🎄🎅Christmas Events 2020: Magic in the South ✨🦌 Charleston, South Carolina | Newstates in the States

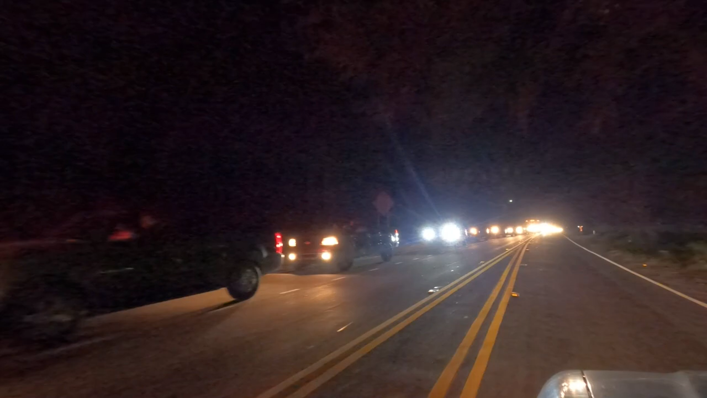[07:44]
Possibly 150 to 200 cars were lined up waiting to get in there.